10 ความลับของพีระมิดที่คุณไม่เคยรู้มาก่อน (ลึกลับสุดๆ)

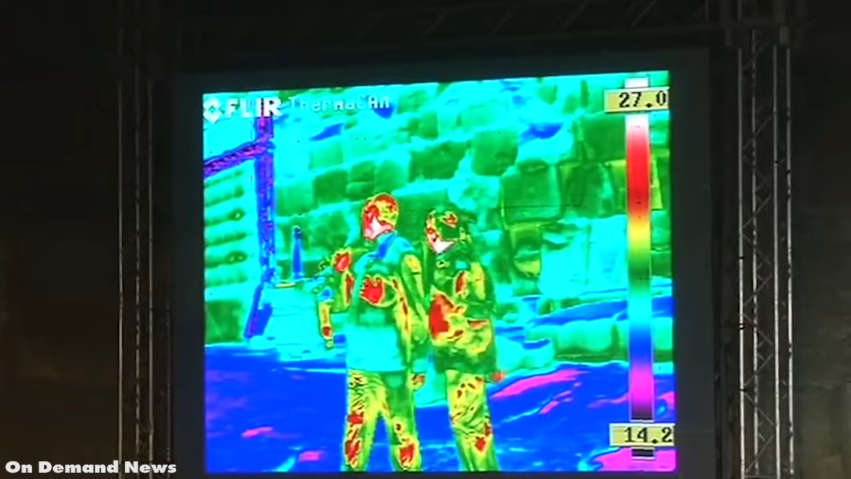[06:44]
ใช้ขึ้นความร้อนเป็นตัวสำรวจและคอยบันทึกความผิดปกติSC ต่างๆวี
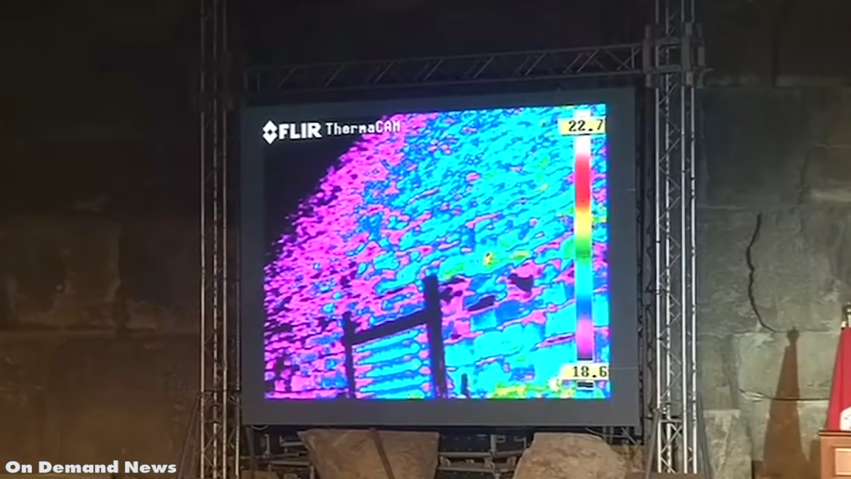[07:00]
งสีอินฟอร์เรททำให้รู้ว่า